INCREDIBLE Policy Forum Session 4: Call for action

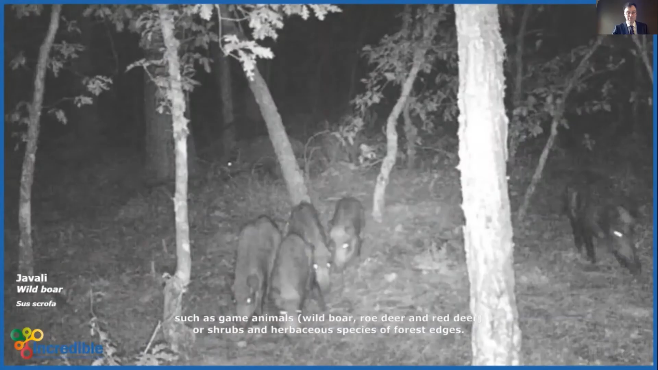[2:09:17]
como sejam os animais de caça maior, javali, corso e ave,